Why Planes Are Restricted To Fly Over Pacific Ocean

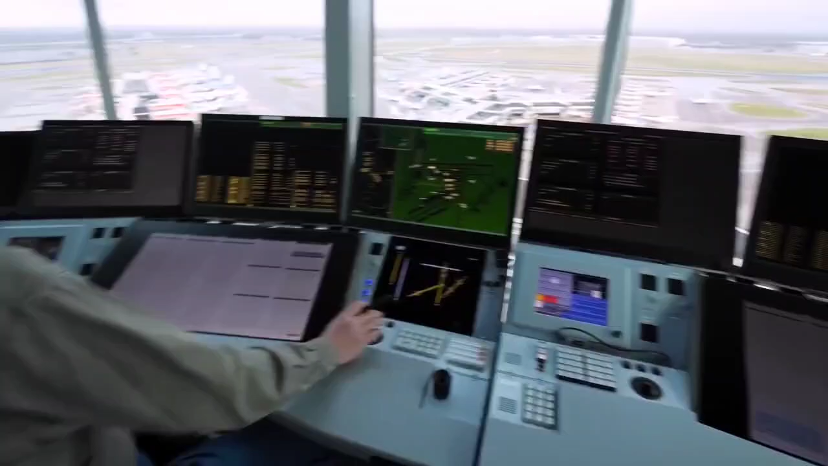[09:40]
Radar lacks line of sight from the ground station and cannot track the planes far in the ocean.